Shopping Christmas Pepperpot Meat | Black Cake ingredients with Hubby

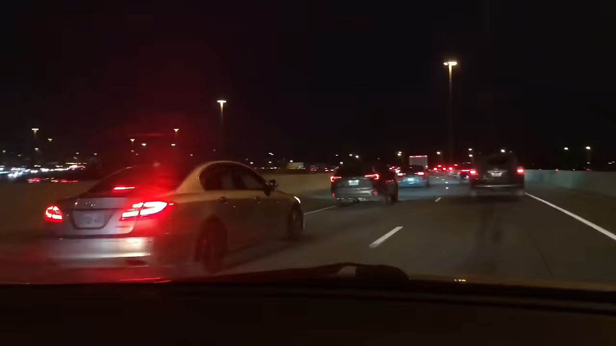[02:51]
so we're driving in rush hour to go to Mississauga and that's on the highway when it's this hour in the afternoon it's kind of really really jammed so you can see from here all the way down there how long the line is going down that way all the way all the way it's moving very very slow
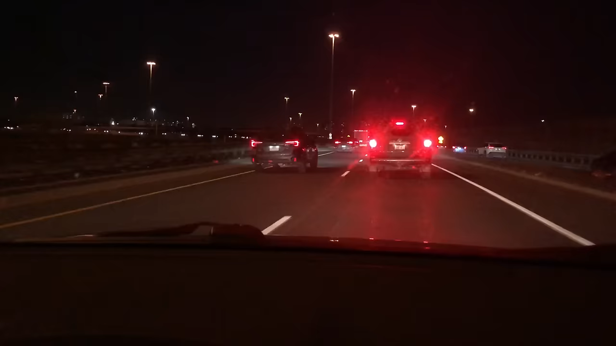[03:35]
close to where you're going so sometimes you're stuck in traffic here but I think we have just a little bit more right not too long more but for the people who are going to a longer distance they're gonna be in this for a very very long time before they get to their destination and some people are going like far from here I know for fact some people are going like different different cities so it's gonna take them a long time to get home it's really moving
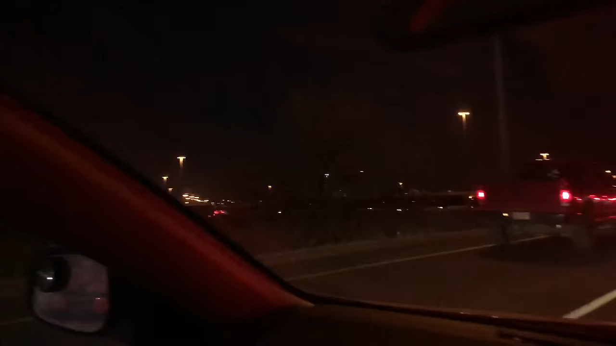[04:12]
over you can see on the different highways the same thing is happening
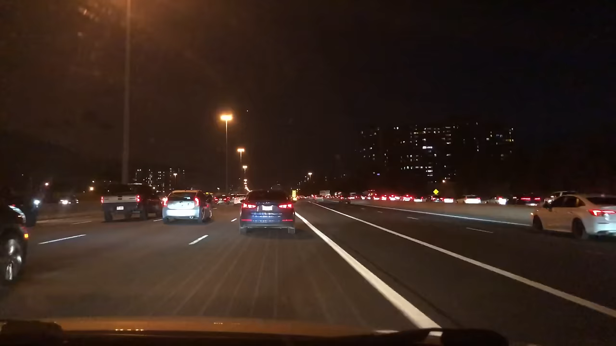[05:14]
to it was something that I didn't enjoy very much when it when it's winter time because you can be one two hours sometimes to get home and I don't miss that right now but when you have to do it you have to do it look on that side it's really really slow this side is still moving